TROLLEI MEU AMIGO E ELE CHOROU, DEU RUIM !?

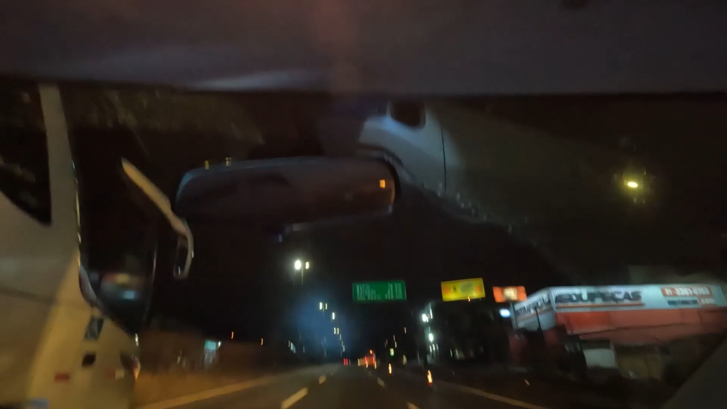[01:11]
É a Gontijo. Aqui dá pra gente seguir eles de boa. Ó, acidente. Tá aqui, tá aqui. Rapaziada, acidente, ó. No? No, que bizarro.